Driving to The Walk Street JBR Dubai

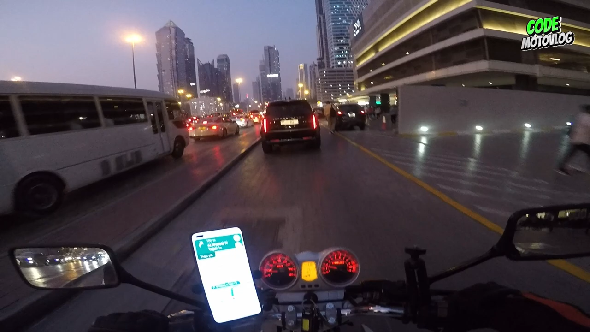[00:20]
So ayan guys, papunta tayo ngayon ng Double 3 by Hilton dito sa Jumeirah Beach Residence. Ito ay along marina to. Itong mga side ng marina, Dubai Marina.
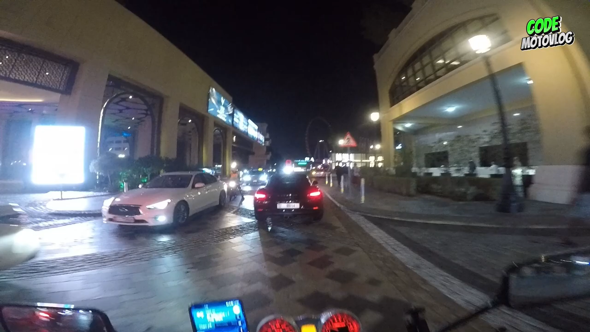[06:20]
Kakaliwa tayo. Rotana pala to. Rotana. Ayan.